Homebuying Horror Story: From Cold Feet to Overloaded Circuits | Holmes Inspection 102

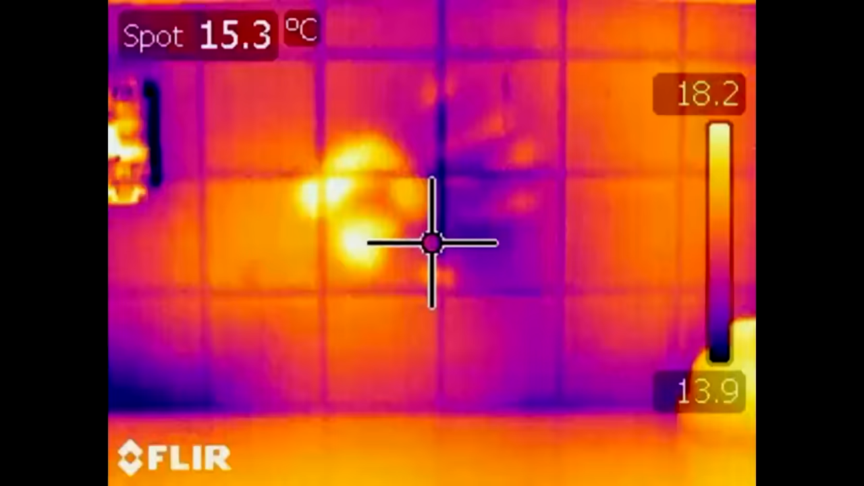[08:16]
On screen: spot 15.3°C
Right away, I'm warming that tile, and this camera will pick it up. He said the plug was really cold on the corner.
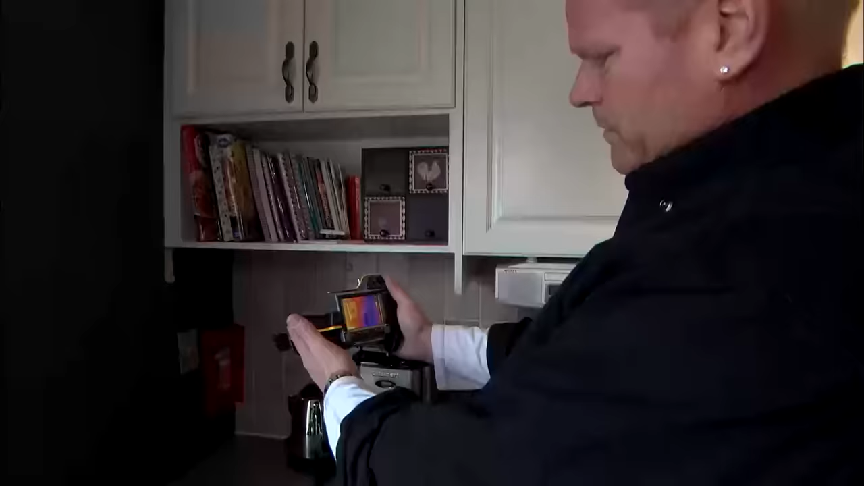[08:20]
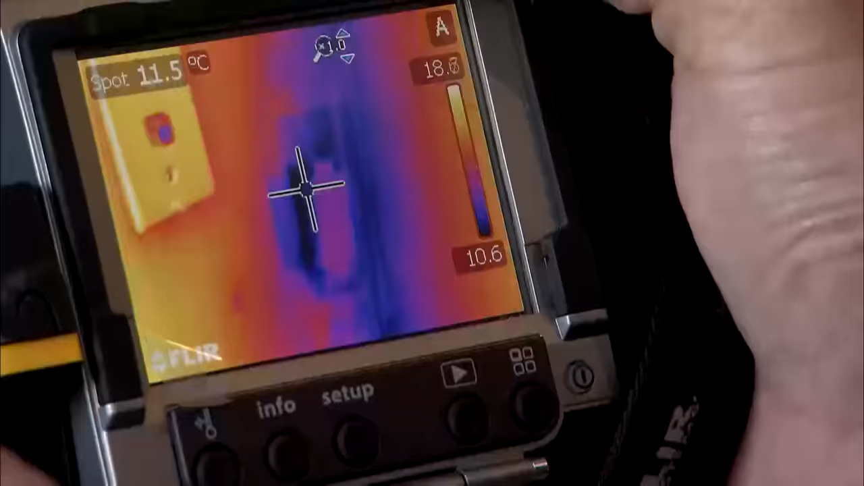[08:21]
On screen: spot 11.5°C
I can see it clearly here. Looks are deceiving, right? They come in here. It looks really nice. No wonder they bought the house. They love the kitchen.
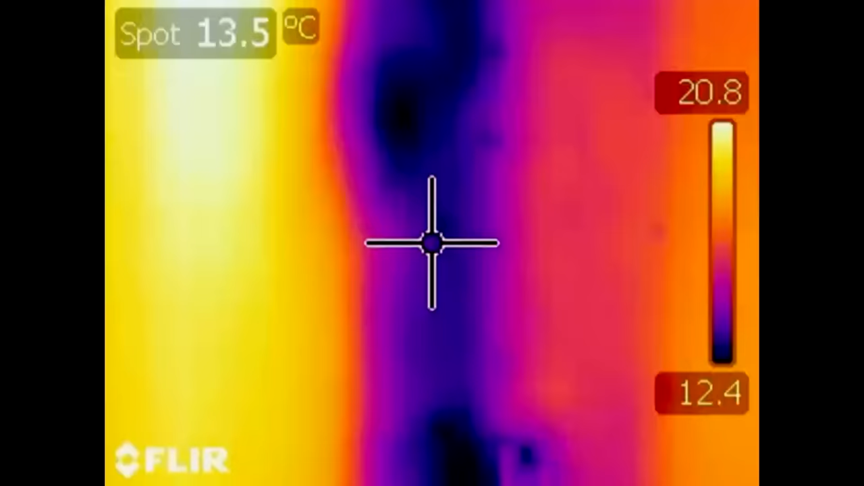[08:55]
On screen: spot 13.5°C
So all that dark blue is very cold. From the ceiling on this side of the kitchen to here,